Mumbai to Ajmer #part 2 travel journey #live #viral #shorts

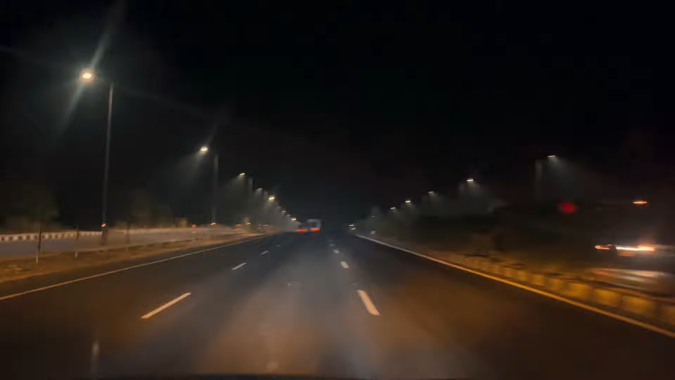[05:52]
उद्यवपूर की शुरूआच होती है हमें देखने को मिलते हैं ऐसा फोर लाइन वाला फ़ीबे जहां पे नो ट्राफिक का और तबर्दस नो हडल वाला ह रूस्ता बहुत मदा आरा है चलाने में रात के गयरा बज़े जैई बहारी होटल में चाई की जिसकी के स्वाफ होती है